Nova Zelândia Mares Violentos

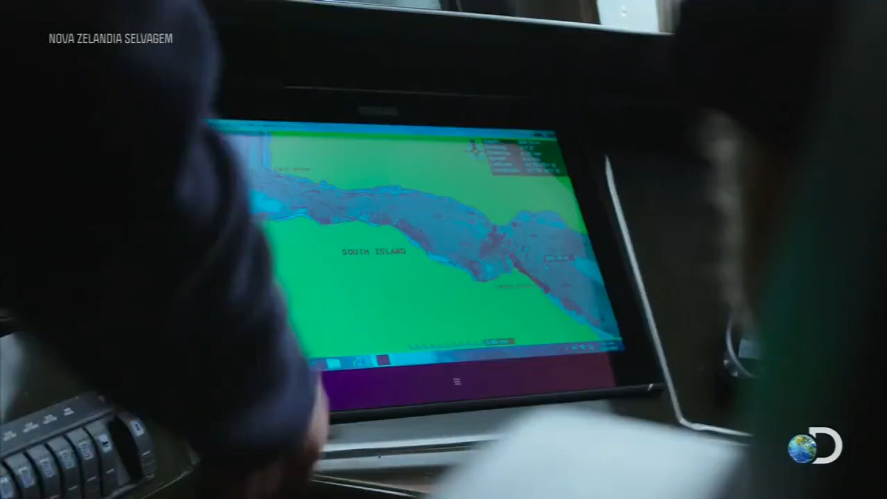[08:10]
E você pode ver no momento em que esse cursor está, estamos com quase 300 metros de água lá.